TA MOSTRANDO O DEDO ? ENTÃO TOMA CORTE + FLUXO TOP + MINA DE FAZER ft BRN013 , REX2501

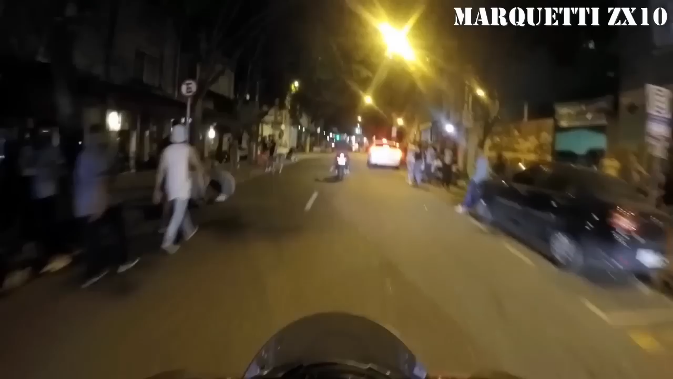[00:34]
Nossa, velho, tá muito alto. Cuida que nós dá risada e bota pra acelerar. Toma essa pra ficar esperta já. Mostrar o dedo,
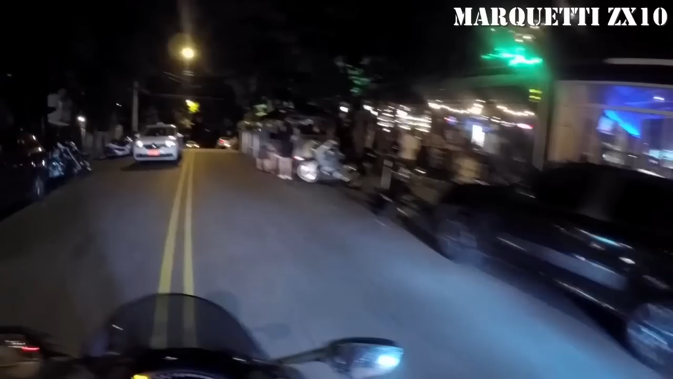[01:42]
Que o bicho pega. Ô caralho, era na outra mesmo que eu tinha que voltar. Mas foda-se, vou até aqui embaixo.
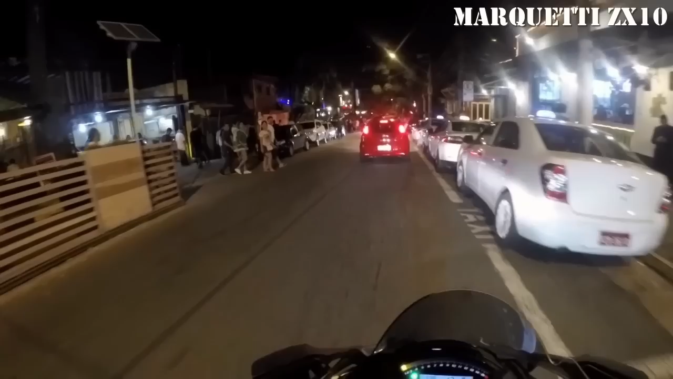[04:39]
Olha os barzinhos de pagode. É no pagode. É no pagode. É, como pagodeiro não dá, melhor trabalhar mesmo. Ó, o jetão aí.
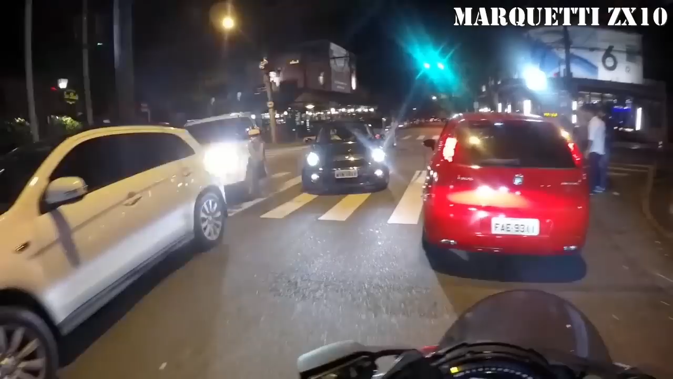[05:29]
Vai voltar lá pra cima, lá que tá mais movimento. Ó, tiazinha dando luz alta. Tiazinha vem pra Vila Madalena e quer que não tenha trânsito, quer que seja tudo tranquilo. Tá fazendo o que aqui, jovem? Fique em casa.
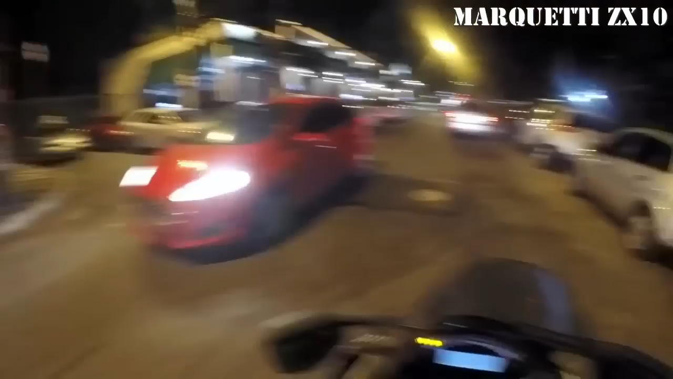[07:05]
Mini Cooper, Balneário Camboriú. Veio de longe, hein? Nossa, hoje tá bom, Vila Madalena, hein? Olha.
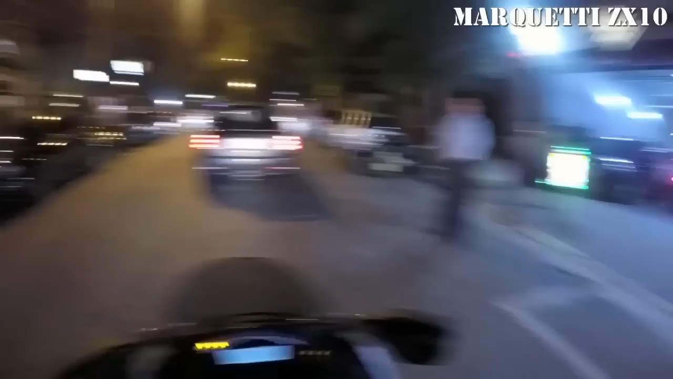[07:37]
Aquele jet ali é louco pra caralho. Cara, tá muito alto, velho, escapamento do Rex.